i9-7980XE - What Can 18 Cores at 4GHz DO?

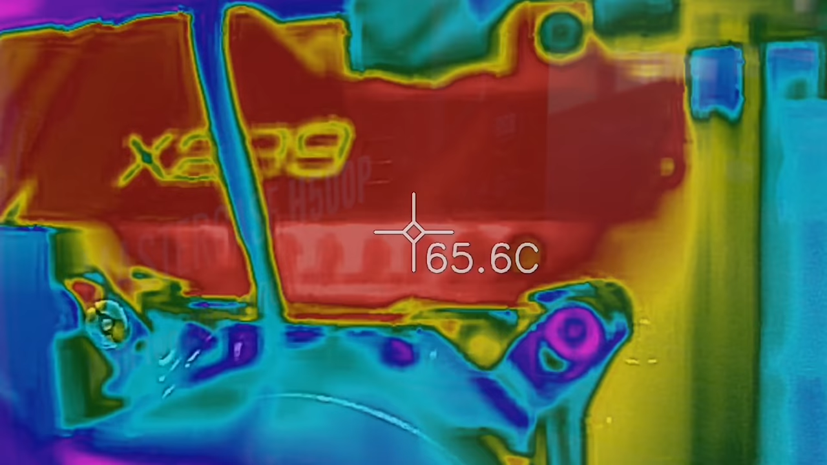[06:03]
On screen: spot 65.6°C
and when I did some temperature tests with the thermal imaging camera, this case was absolutely fine.